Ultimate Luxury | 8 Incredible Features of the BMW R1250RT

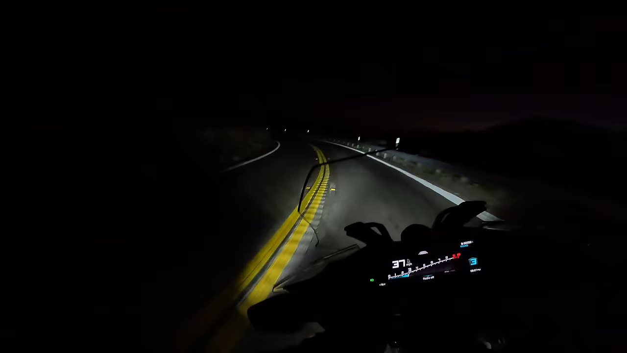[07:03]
the headlight goes through the corner so you can see up ahead. Now, this is not the only motorcycle that has adaptive headlights.
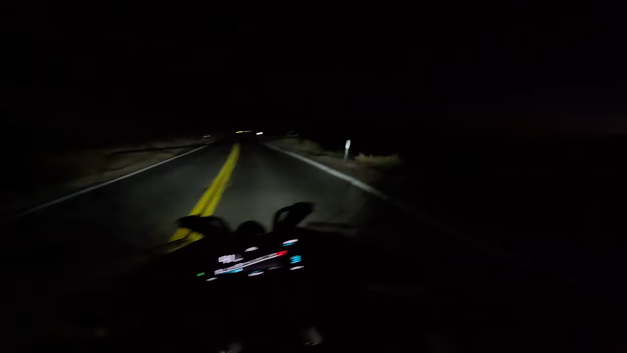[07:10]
There are a few others, including some BMWs, but it is a pretty rare feature. Overall, the lighting on the RT, the factory lighting, is one of the best of any motorcycle that I've ever ridden and probably is one of the best lighting setups on any production motorcycle. There's a lot of light. It's spread out really well. Let me turn on the high beam here.
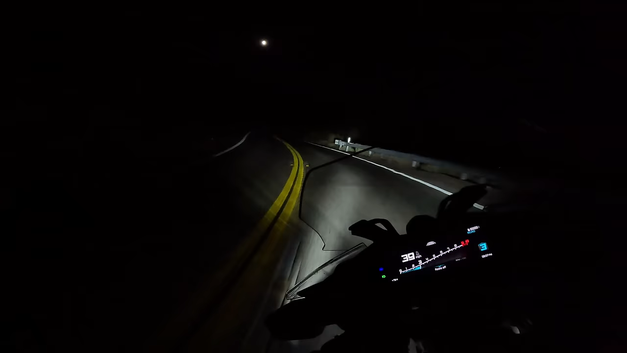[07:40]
And the fact that I have a light that steers with me through corners so I can actually see what's coming up ahead allows me so much more confidence when I have to ride at night. So if there's a deer or a rock, or like earlier tonight, I almost hit a giant snake, if you can believe it. If there's anything up there, I'm going to be able to see it and hopefully, you know, have time to react. So I love the adaptive lights. I like the fog lights.